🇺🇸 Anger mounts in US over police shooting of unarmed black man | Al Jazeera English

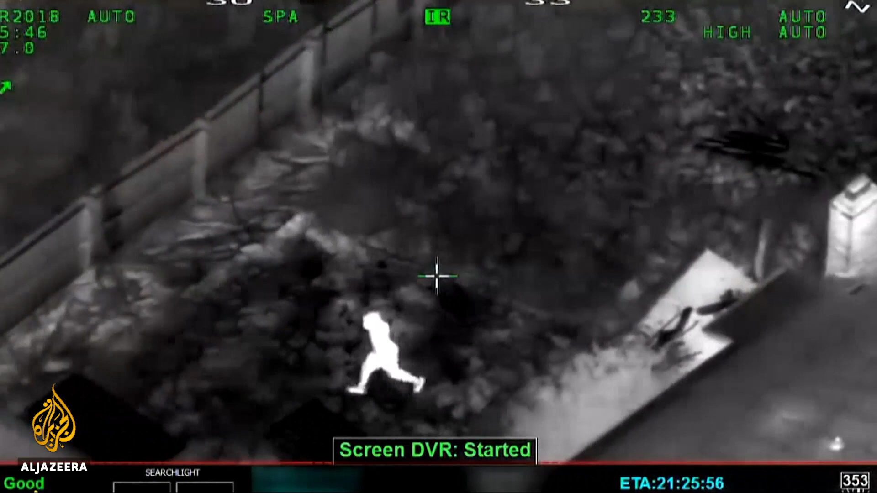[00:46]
Just broke the window, running south, running to the south. Newly released video from a police helicopter shows Clark running
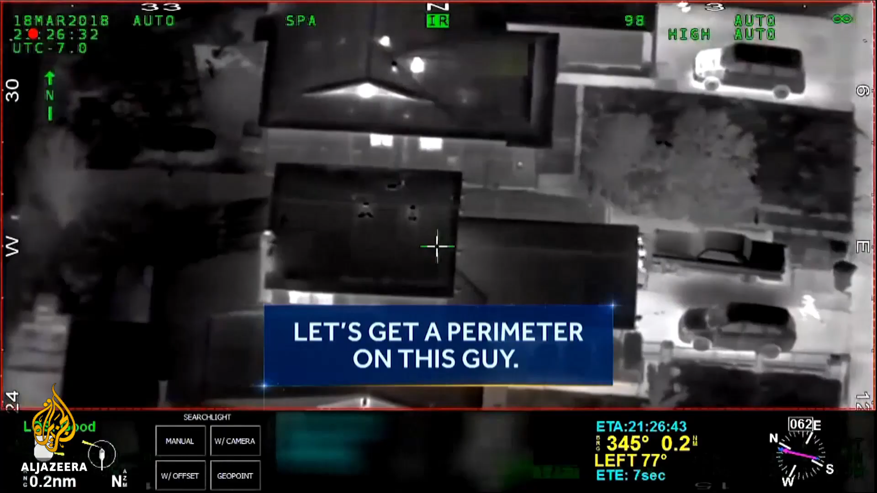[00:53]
and climbing over a fence in a neighborhood
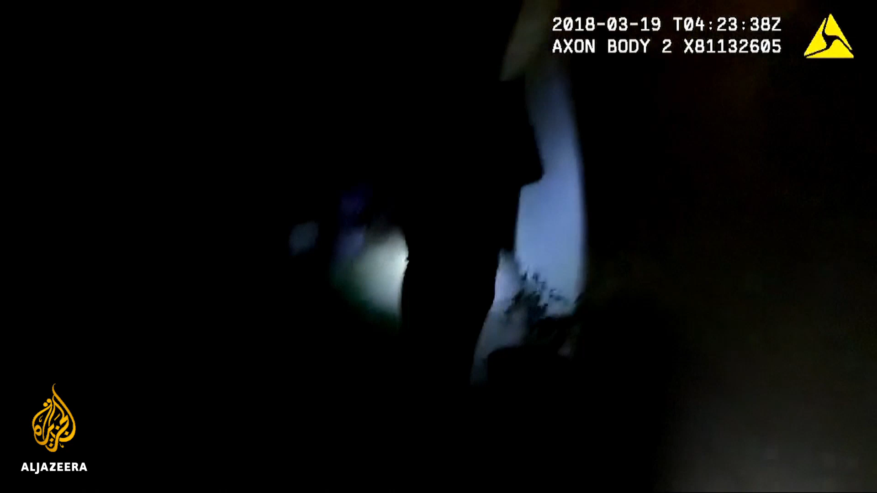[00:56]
where police were responding to a report of a man breaking into cars.
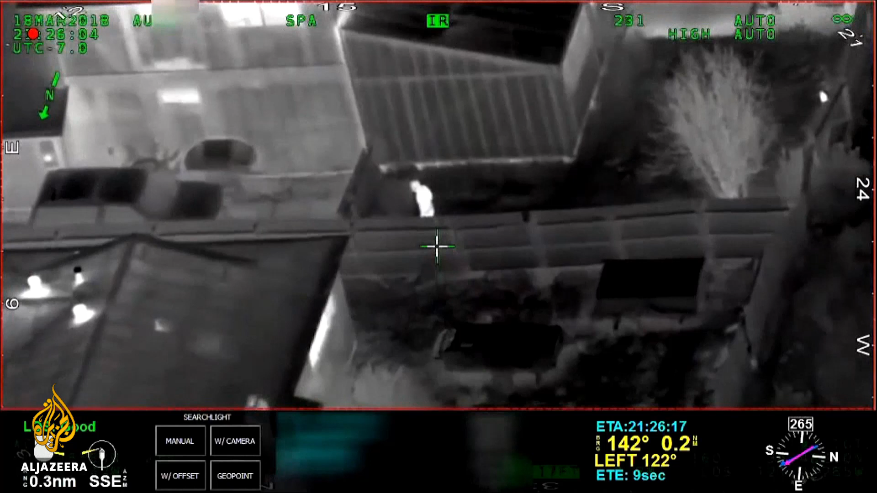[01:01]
All I can tell is he's got a hoodie on. Police wearing body cameras cornered Clark, and within seconds, the encounter turned deadly. Show me your hands! Gun, gun, gun!